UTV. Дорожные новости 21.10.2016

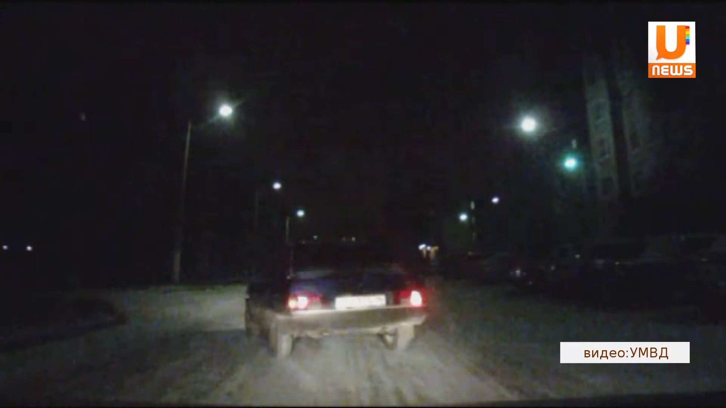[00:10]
Автомобиль несколько раз пытались остановить полицейские, но водитель отечественной девятки вилял из стороны в сторону, не давая себя обогнать.